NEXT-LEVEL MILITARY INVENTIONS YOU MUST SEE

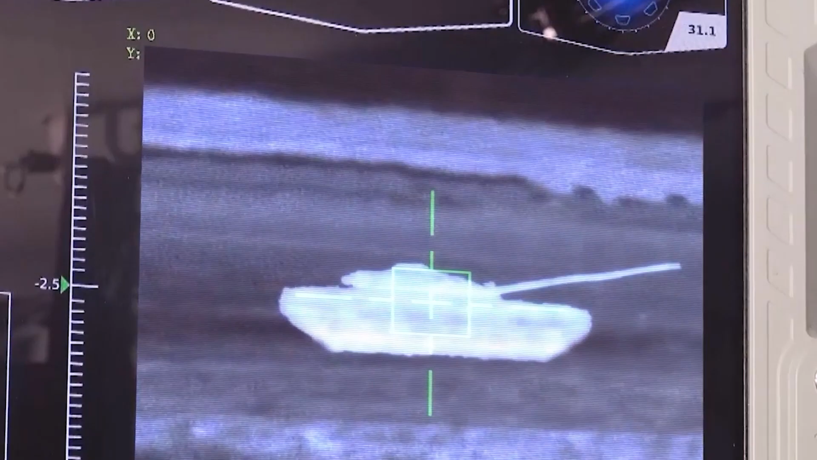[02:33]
It also features an advanced sighting system.
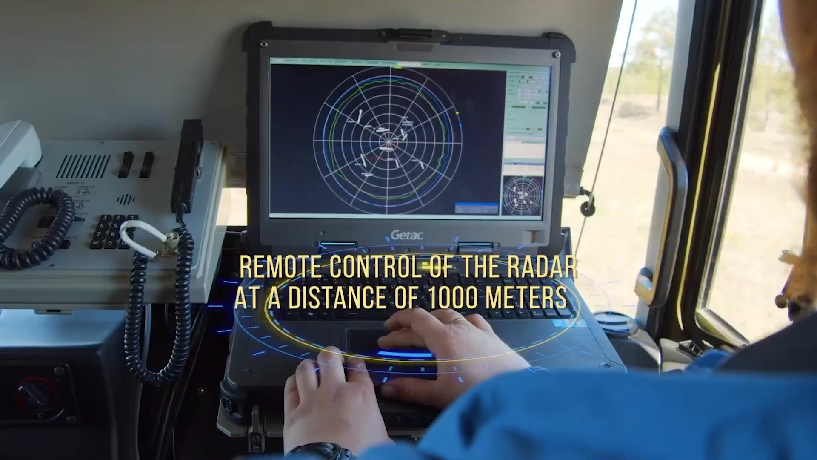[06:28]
Plus, it can gather extra flight info from airborne transponders.
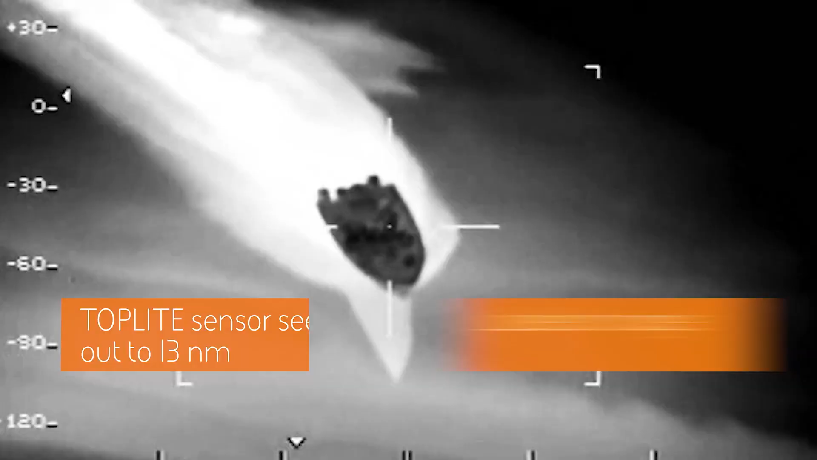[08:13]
It also has an advanced electro-optical infrared sensor for three 30-degree surveillance and superior night vision capabilities.